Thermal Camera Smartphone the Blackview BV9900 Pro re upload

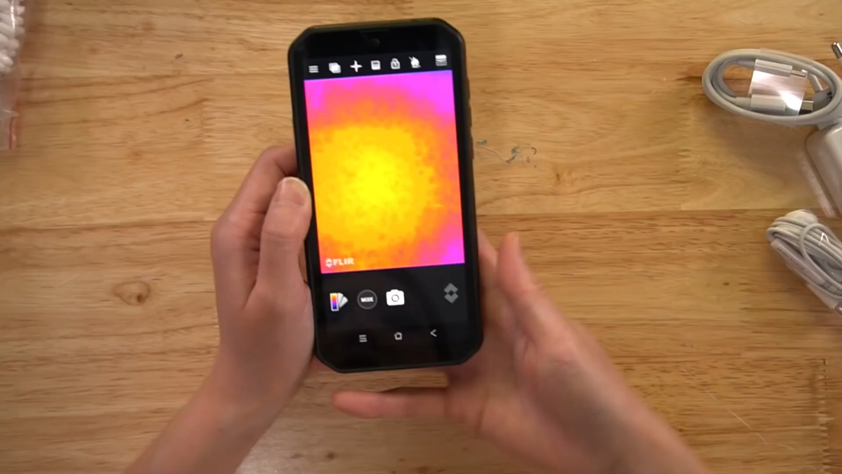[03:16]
See, this is the fur camera.
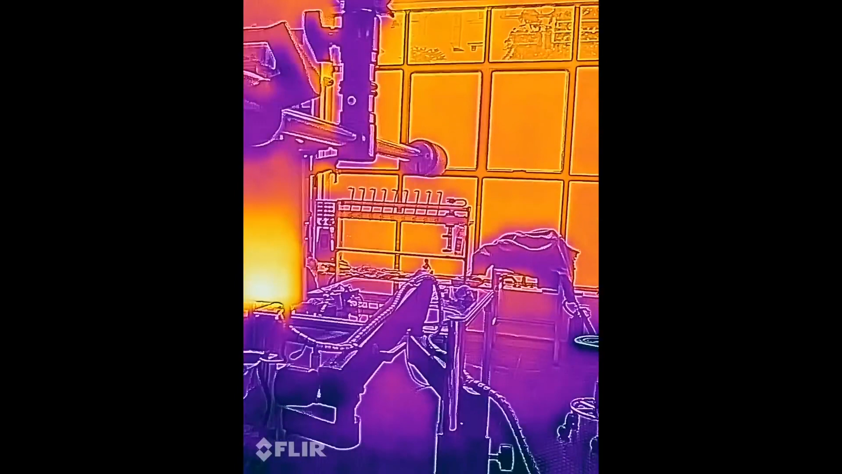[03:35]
the bright orange, because it's hot outside.
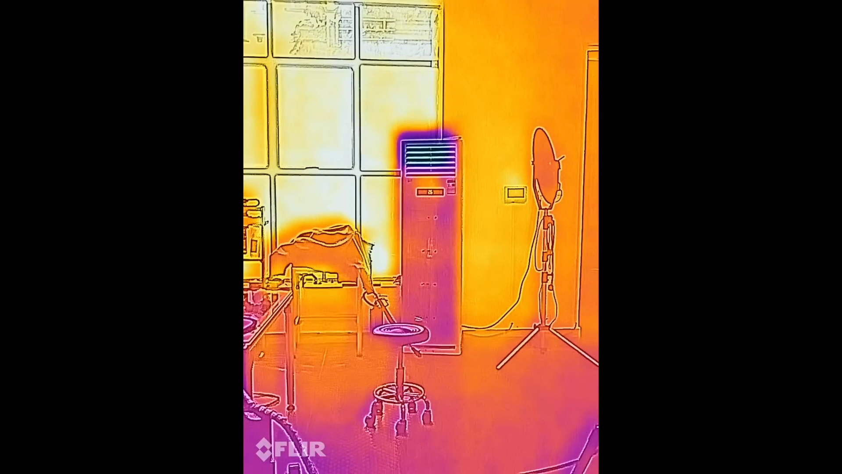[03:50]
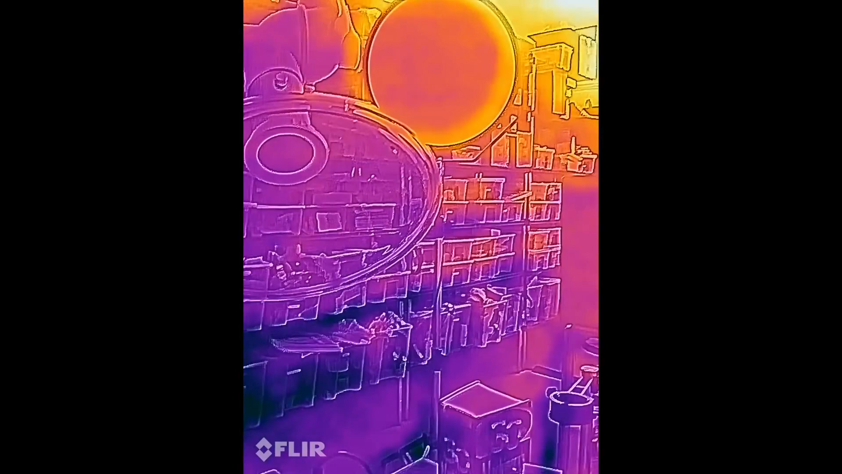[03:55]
Those are my tools, my plastic bin, and my studio light.
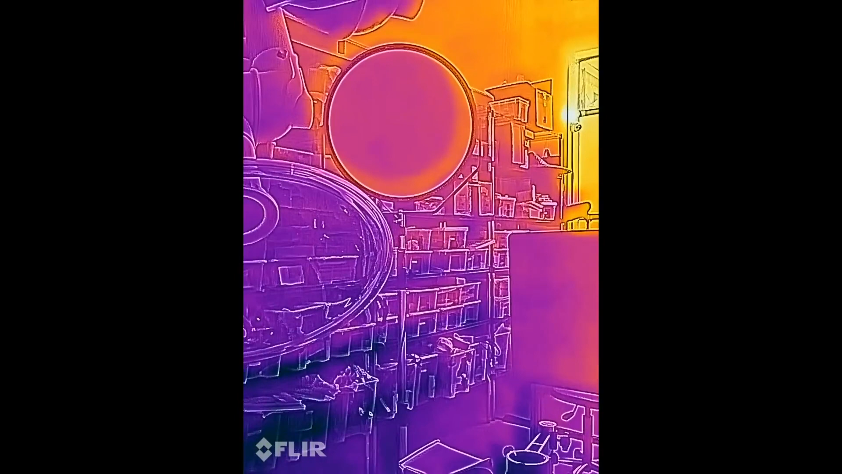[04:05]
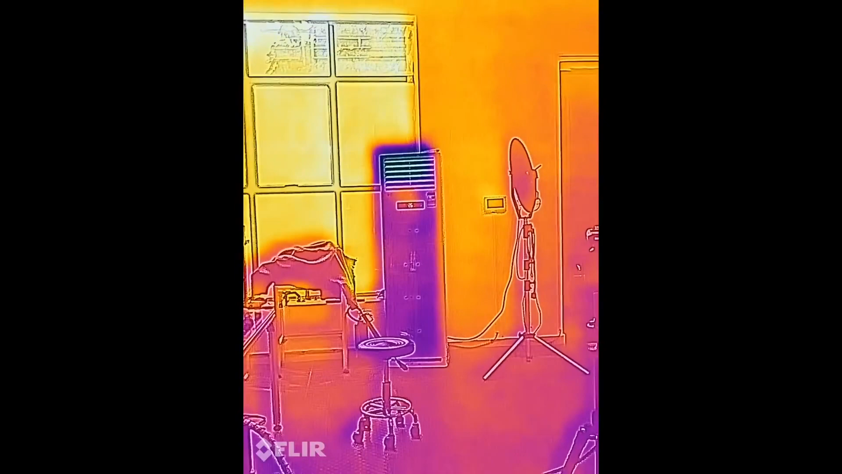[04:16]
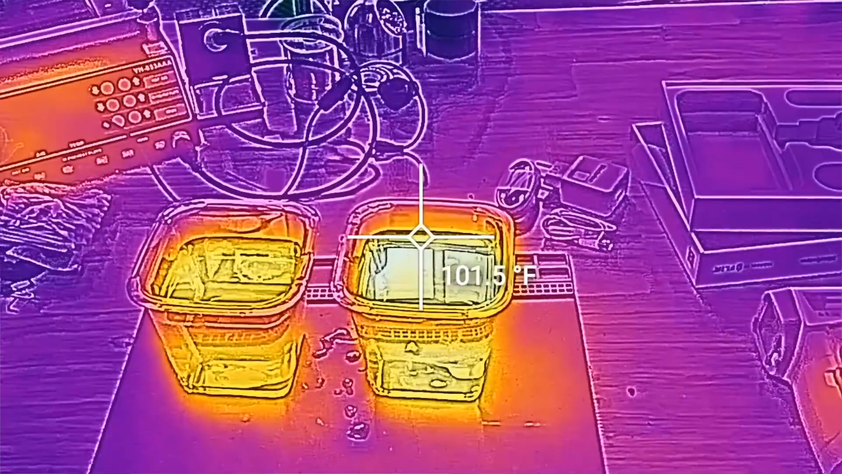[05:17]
On screen: spot 101.5°F
this one says 102.7 and this one is 99.8.